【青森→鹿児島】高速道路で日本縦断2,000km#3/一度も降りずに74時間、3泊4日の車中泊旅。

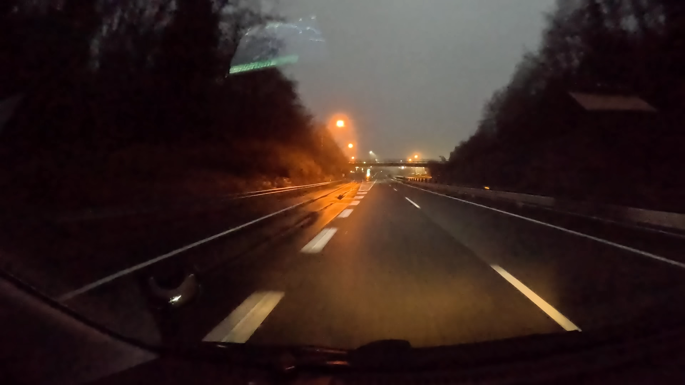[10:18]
前方ちょっと明るくなってきましたね七塚原サービスエリアでございます街頭に垂らされて気に起こさが分かると思いますこちら
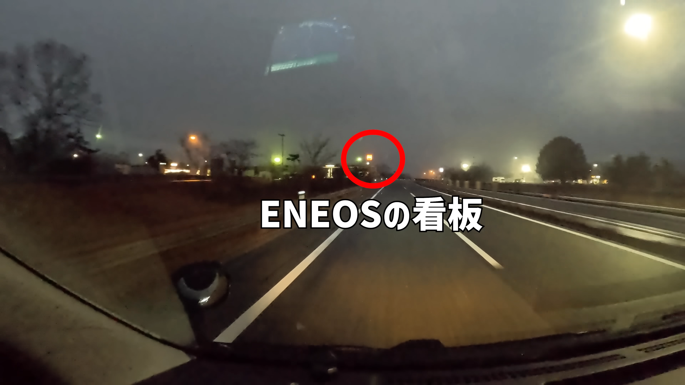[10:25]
にはエネオスがございますね中国道は山陽道ができてから交通量がぐんと減ってしまってガソリンサーがかなり貴重な車そうですね
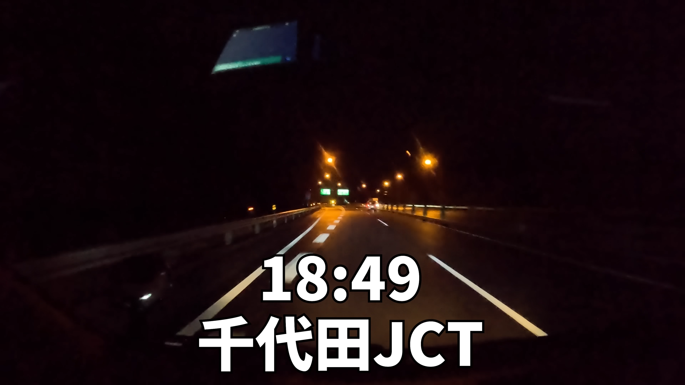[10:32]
18時49分塩田ジャンクションです左にそれると浜田道ですね島根県の浜田市についております
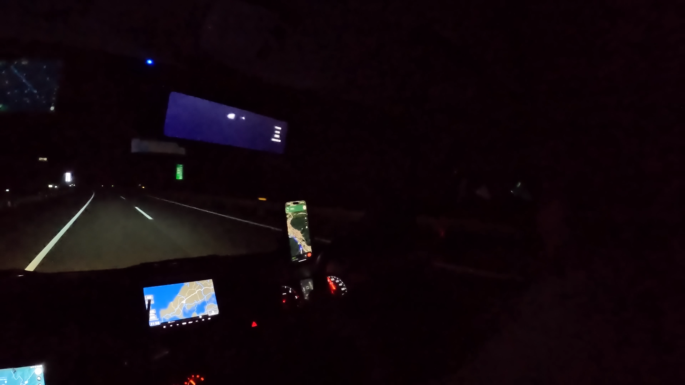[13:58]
88キロ1時間4分かかります最後まで気をつけていきましょう非常に霧が濃くなっておりますカメラだとねそこまでわかんないと思うんですけど肉眼ではね映画ミストの世界のようになっておりますト
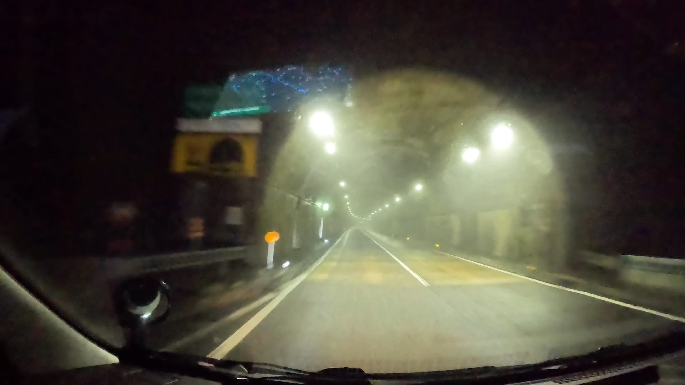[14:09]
ンネルの中にも霧が這い込んでますね先ほどの朝サービスエリアかなり大型車で混み合っておりましたのでちょっと車中役は厳しいかなと思いましたできれば静かな方がいいんでもうちょっと走ろうということになりましたそれから現時点で
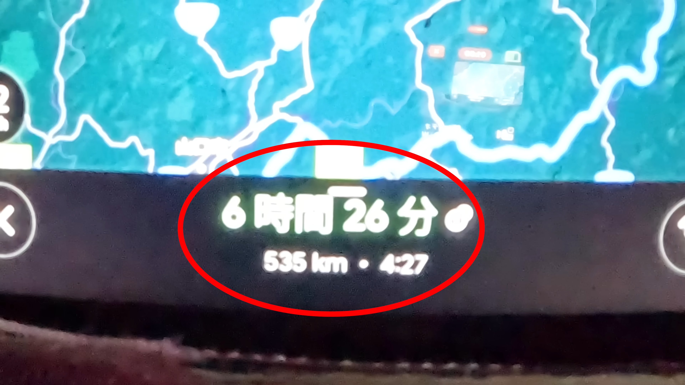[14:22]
ゴールまで残り535キロ時間にすると6時間26分でございます
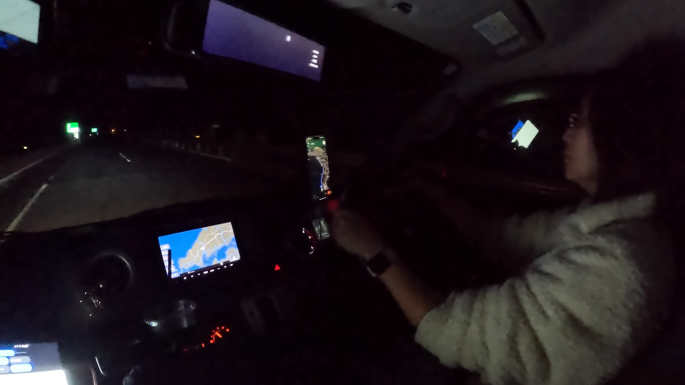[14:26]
500キロ残ってるとちょっと日のあるうちにゴールするのは難しいかなと思いましたのでもう1時間走っといてね明日なんとか夕方のうちにゴールしていいなというそういう目論みもございますここまでリアモン選手一人で運転してきました青森県から一人で運転しております今日朝石川県に行ったでしょあそこから今日広島まで走ってきたんですけど全然走れたからびっくりしてるわ残り500キロいけますかはいいけそうですもうまもなく山口県に入ってその後は島根県をかすりそして再度山口県に入るというちょっと県境が入り組んでる部分に行きます朝サービスエリアから三島サービスエリアまでの150キロ区間ガソリンスタンドがない
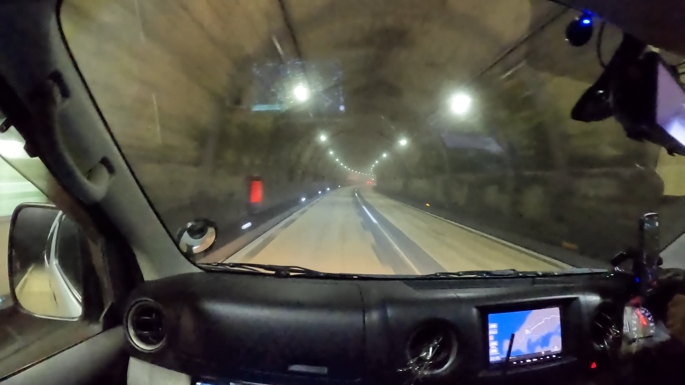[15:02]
そうですですので朝サービスエリアではもう給油しろ給油しろってね看板が出てましたそろそろ山口県に入りますこのあたりだと思われるどうだ山口県に標識はちょっと私には確認できませんでしたこの後ちょっと走ると今度は島
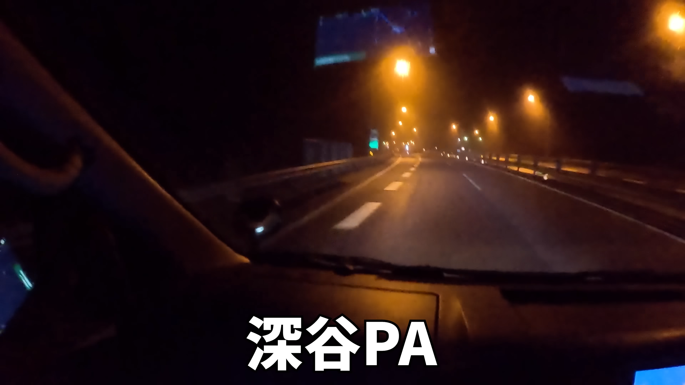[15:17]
根県に入ります深谷にパーキングエリアを通りますパーキングエリアの周りはこうやって街灯が付いてるんですねこの街灯の中に久しぶりにいましたそしてこの後すぐ島根県に入ります深谷川これが県境ですねこの看板だと思いますはい島根県入りました来ました
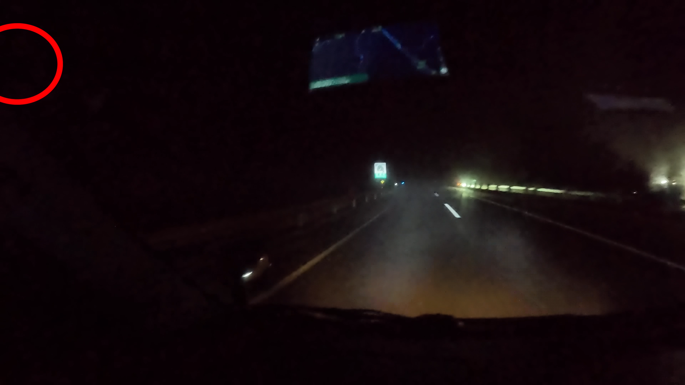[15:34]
島根県吉賀町に入りましたここが島根県の左下の先っぽでございますこの後また山口県に入っていきますということで島根県は一瞬で終わってしまいますので軽くご紹介
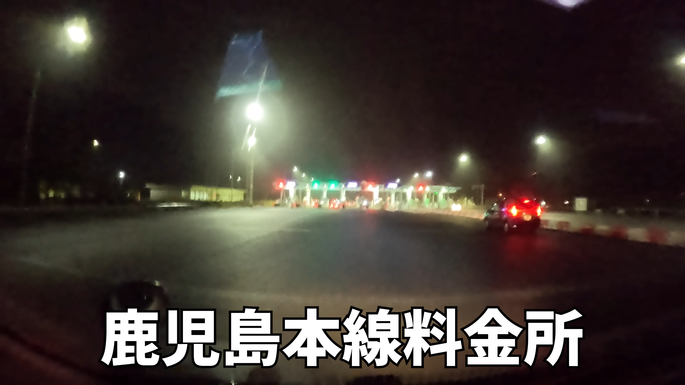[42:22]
74時間37分経過しておりますさあ運命の瞬間でございますETC専用入ります
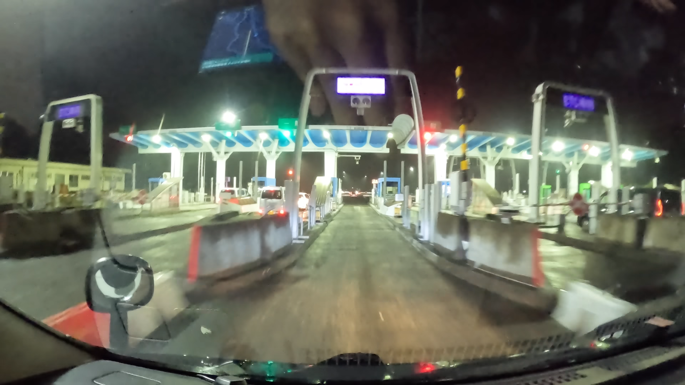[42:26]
料金は335
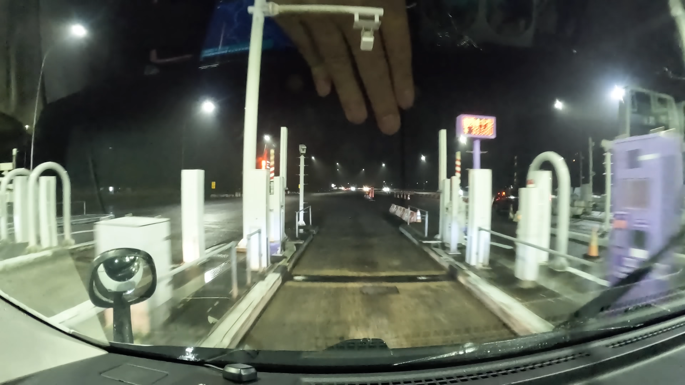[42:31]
80円です料金は33580円でございました軽乗車だと2万ちょいでいけるらしいんですけどもやっぱりキャラバンは中学発車ということで3万3000円を超える高額な料金になりました青森から来たと思えば割りやすかなという気もしないでもないですねこの後は鹿児島北インターチェンジを通過しそして鹿児島インターチェンジでいよいよこの高速道路を降りるということになります鹿児島インターチェンジ出まーす雰囲気を右方向ですこっちってこと?
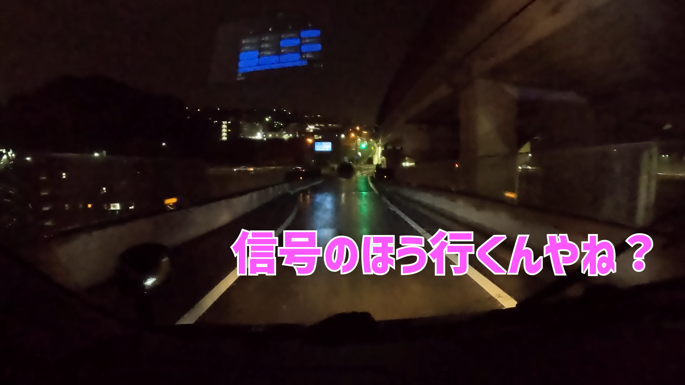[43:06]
右は右です橋持つ方です信号の方行くんやね橋を持つ方ですどこまで行ける?ここか信号久しぶりだから右とか左とかもう分からなくなっちゃったなこっちって言ったら合ってるって言ってくれればいいのにさお茶は持つ方っていうか俺お茶は持つ方って言った?行った橋持つ方じゃないの?橋持つ方橋持つ方が右でお茶は持つ方左ですよこれ私赤?あれね青色っていうの分かる?
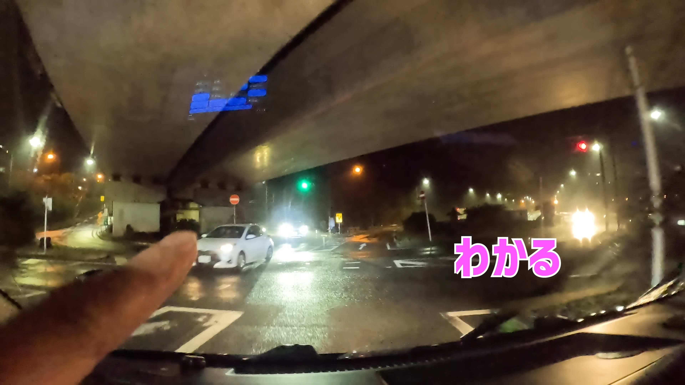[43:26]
分かる赤は太陽の色、青は野菜の色違うって交差点が分かりにくいっていう話だわ
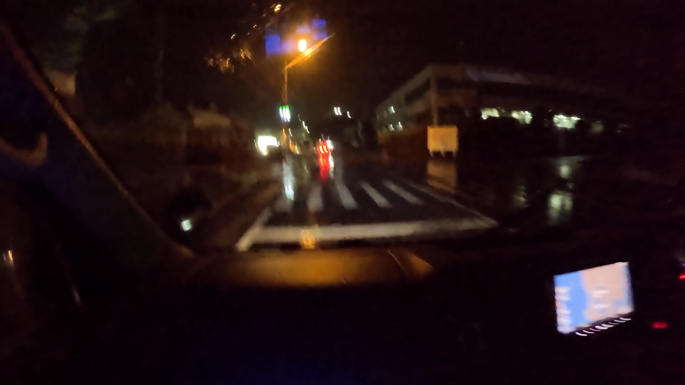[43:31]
我々のオアシスファミリーマートが見えてきましたちょっとファミリーマート入りまーす